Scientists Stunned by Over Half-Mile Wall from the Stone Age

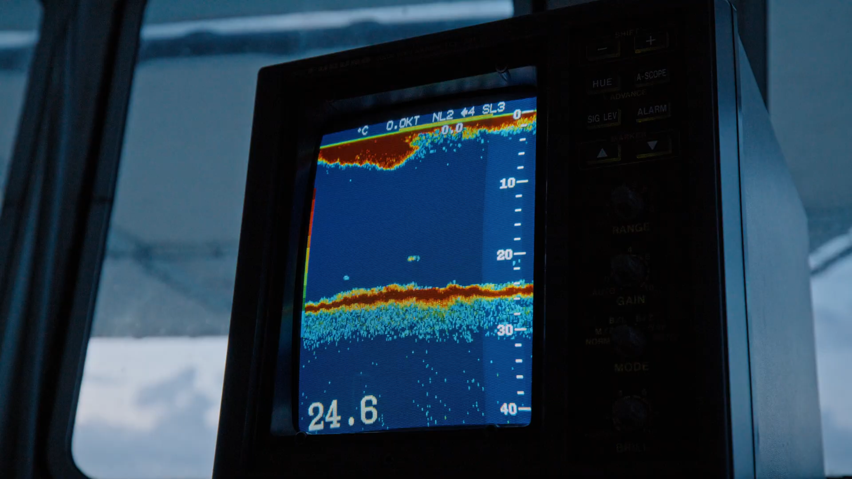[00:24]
It's a perfectly straight line of stones
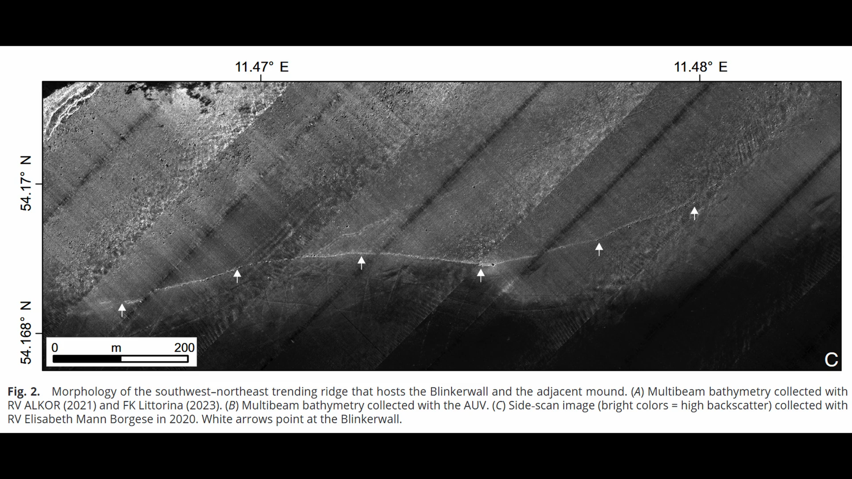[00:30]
stretching for over a half a mile hidden 70 feet below the surface of the Baltic Sea. You know instantly that nature doesn't work like that.